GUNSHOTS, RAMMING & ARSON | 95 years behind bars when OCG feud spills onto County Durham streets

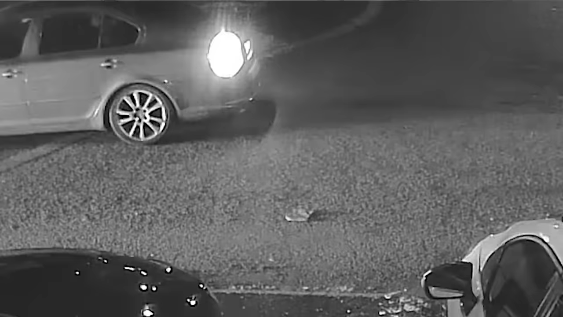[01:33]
The Mitsubishi Shogun then travelled back into the Pete Lee area and was destroyed again by being set on fire and it's in convoy with two other vehicles.
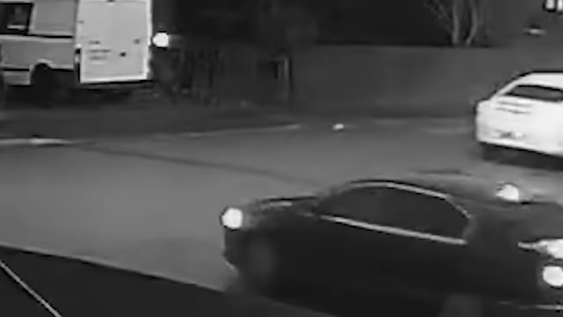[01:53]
The following day on the the 8th of January in kind of response to this, an aggravated burglary occurred in the Horden area. Hello police emergency. There's loads of people trying to get me house smashing me house and everything up.
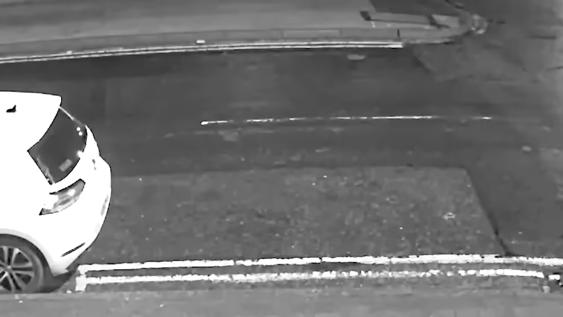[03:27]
The Mitsubishi Shogun then makes off towards Easington and is followed in what we would see as a
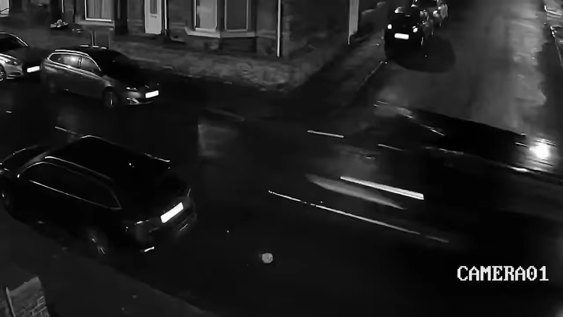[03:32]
pursuit by the Ford Transit van
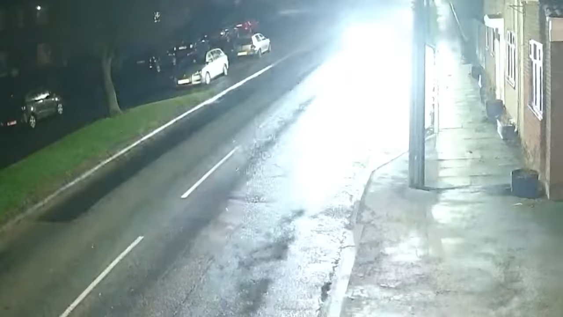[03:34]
and the last sighting that we have of that on the CCTV
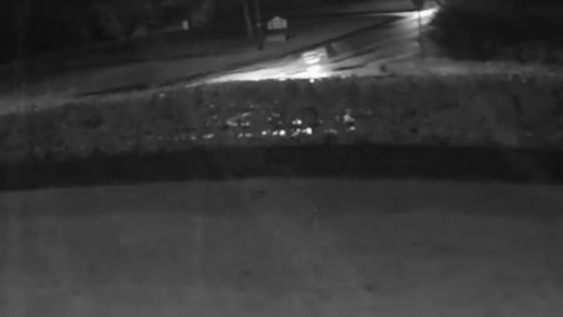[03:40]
is in the Haswell area and interestingly the Mitsubishi Shogun's later found a week later actually burnt out in the Coxow area.